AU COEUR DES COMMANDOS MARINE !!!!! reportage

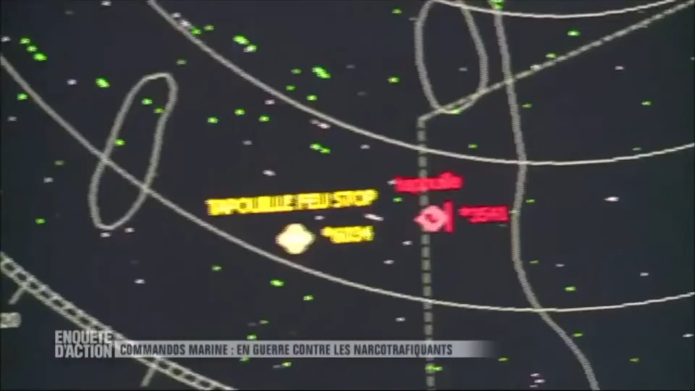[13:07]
Si tout s'est accéléré ces dernières heures, c'est parce qu'un autre bateau, en rouge sur le radar,
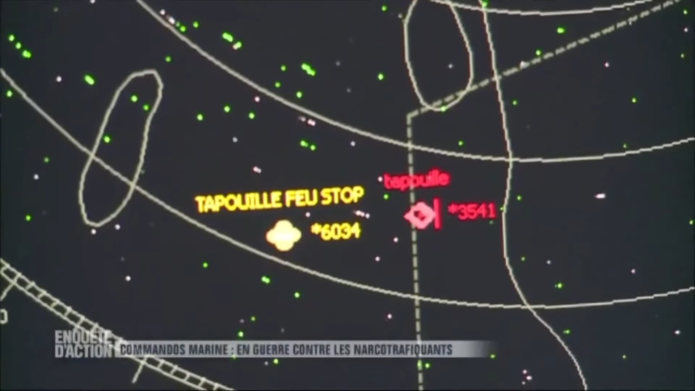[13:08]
une vedette rapide, semble avoir rendez-vous avec le bateau de pêche.
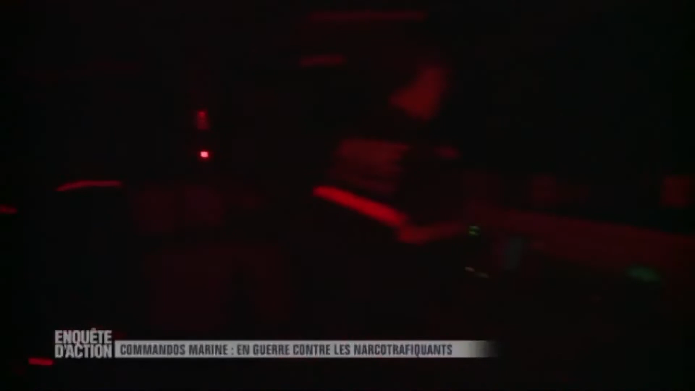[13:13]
À la manœuvre, on retrouve Xavier. Il est chargé de garder le Ventos à bonne distance, prêt à intervenir.
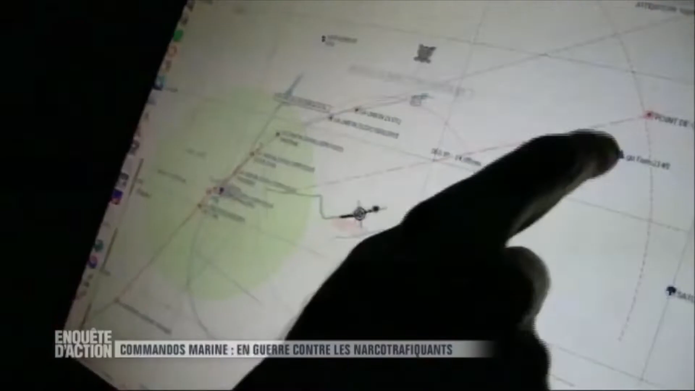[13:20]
Il semblerait converger l'un et l'autre.
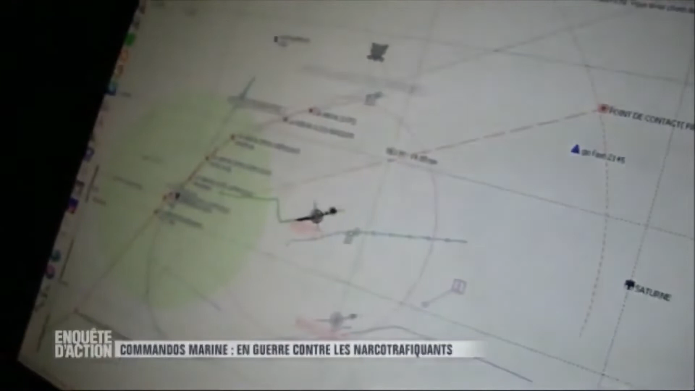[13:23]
Il a 10 nautiques à notre position, soit 18 km. C'est peut-être un échange de drogue en pleine mer qui se prépare.
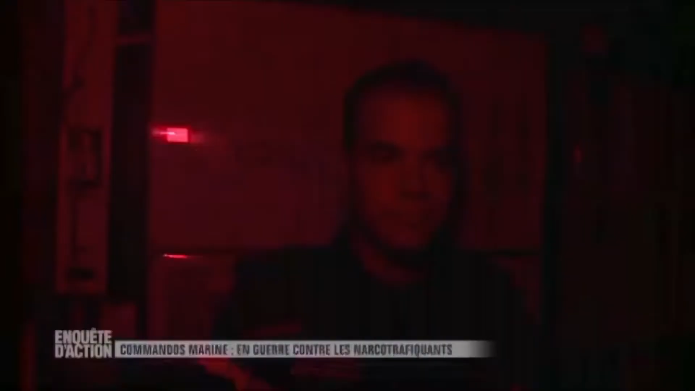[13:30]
Pour ne pas se faire repérer, on nous demande d'éteindre la lumière de notre caméra et de passer en vision nocturne.
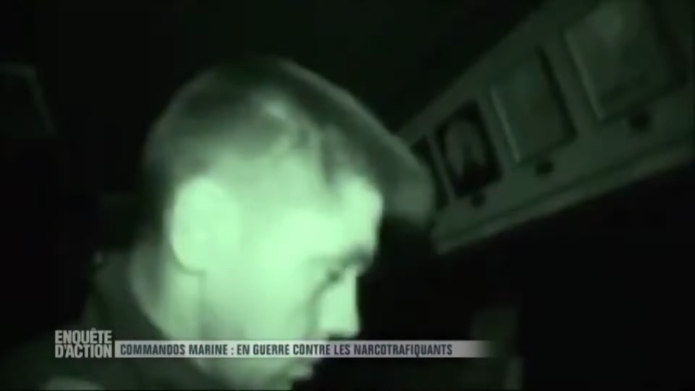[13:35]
C'est très sensible, on est dans un mouchoir de poche, l'extérieur est très clair à cause de la lune, c'est la pleine lune.
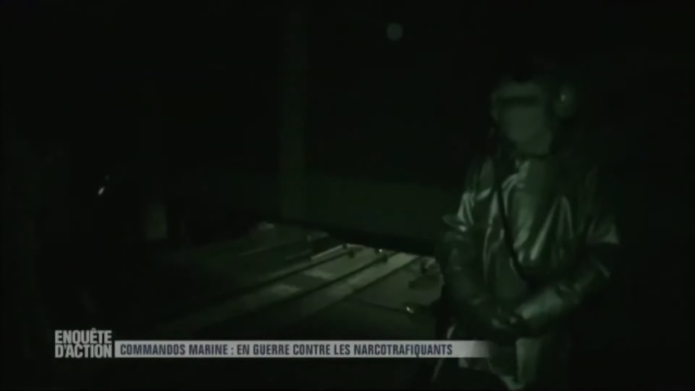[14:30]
On en voit bien. Ok, on en voit.
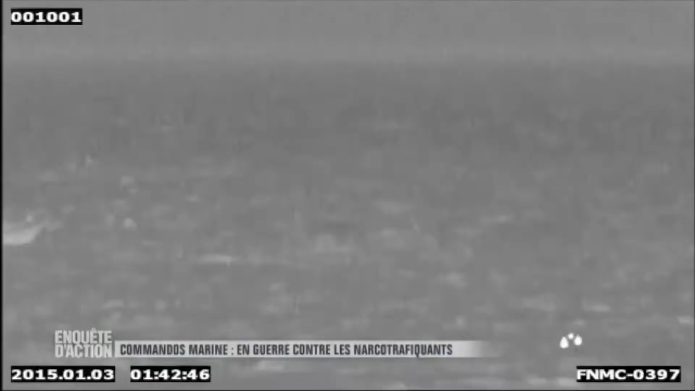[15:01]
Moins de 30 minutes plus tard, tous les soupçons de rendez-vous organisés en pleine mer et de nuit se confirment.
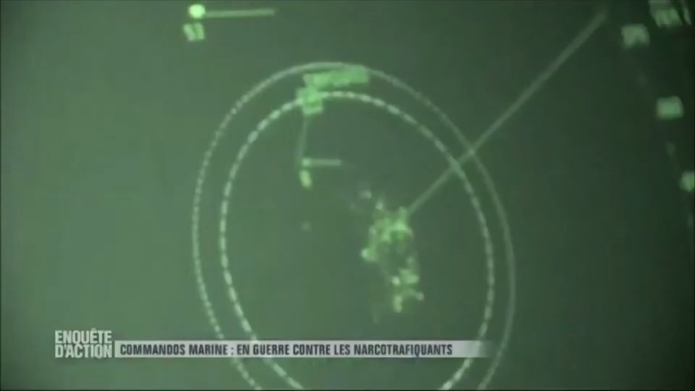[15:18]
Le rendez-vous de mer a eu lieu.
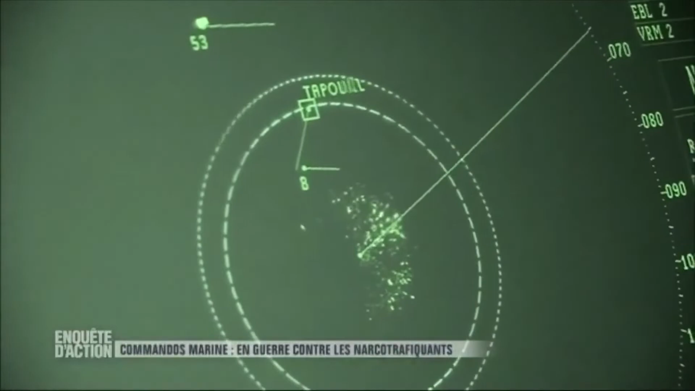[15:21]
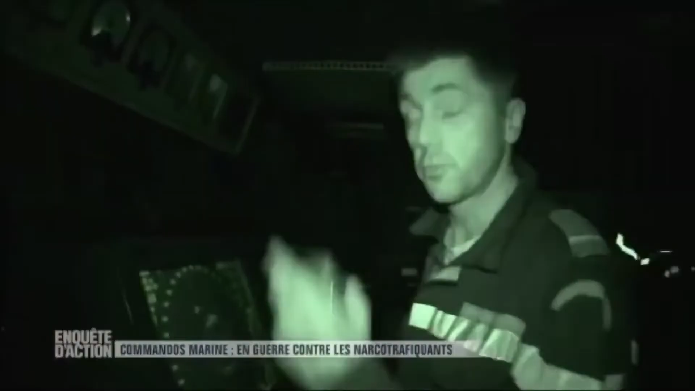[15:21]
La Tapouille fait route au sud. Là, c'est très net sur nos écrans. Et le GoFast, on s'en va. On s'en va.
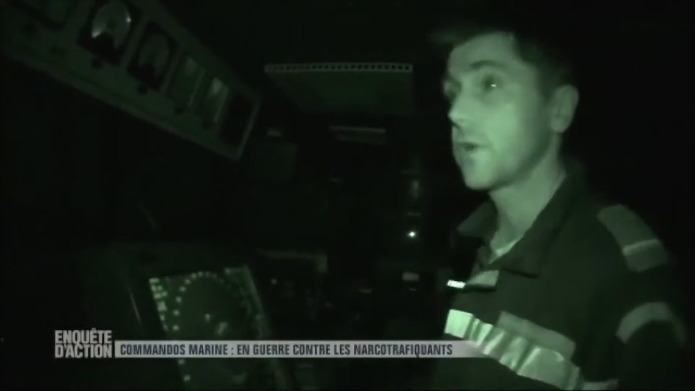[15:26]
Le GoFast s'en va. Donc nous, on est passé sur 4 MP. 4 moteurs.
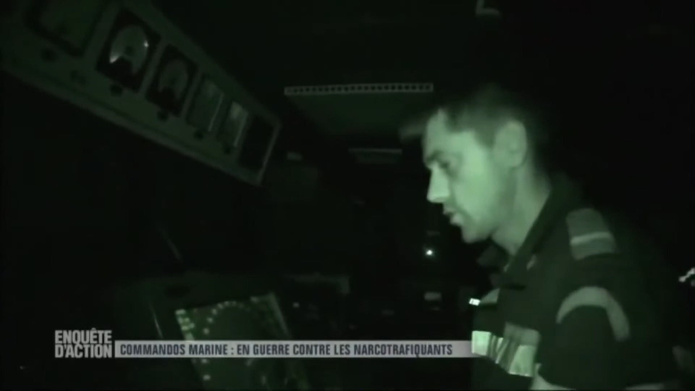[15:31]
4 moteurs de propulsion et on est prêt à accélérer en cas de besoin.
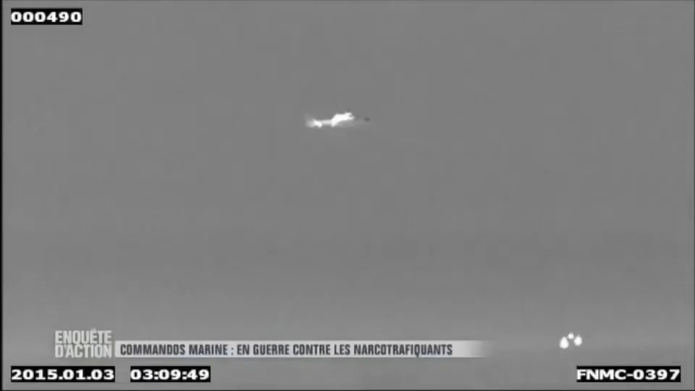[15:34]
Les militaires n'ont pas les moyens d'intercepter les deux bateaux en même temps. Ils ont choisi de taper le bateau le plus rapide d'abord.
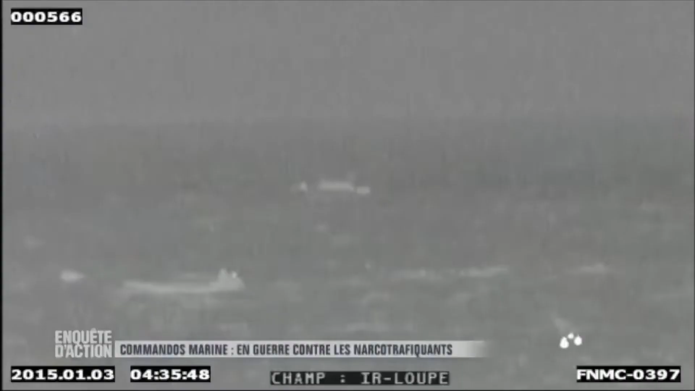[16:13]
Mais au moment où les commandos marines arrivent,
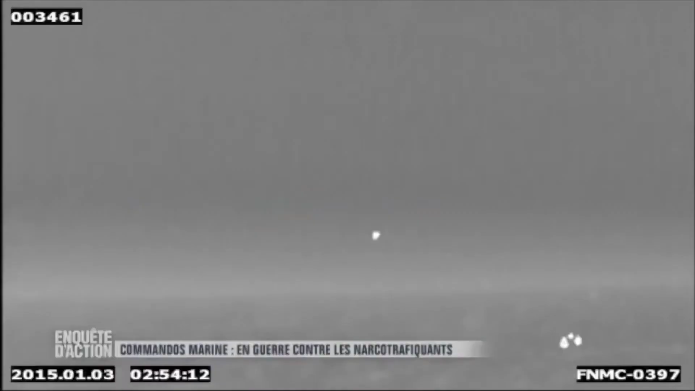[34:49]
C'est donc à l'hélicoptère de faire tout le boulot. Bingo.
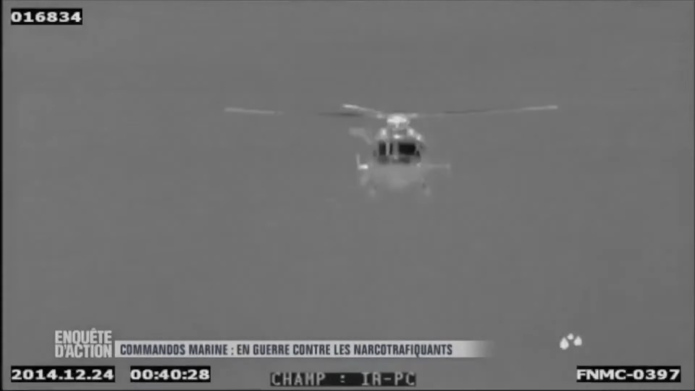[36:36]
La mort dans l'âme, l'équipage de l'hélicoptère doit rentrer au bercail.
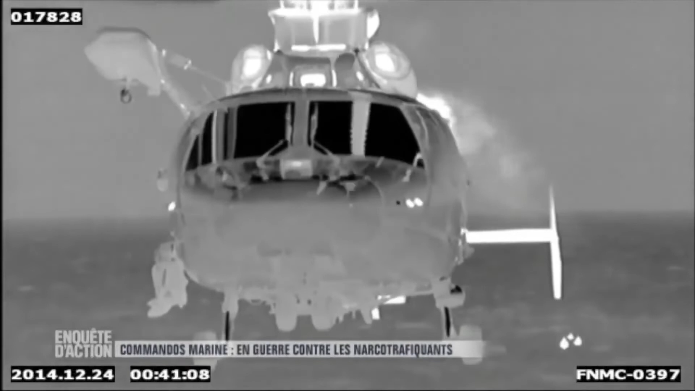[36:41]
Il a été obligé d'abandonner la partie.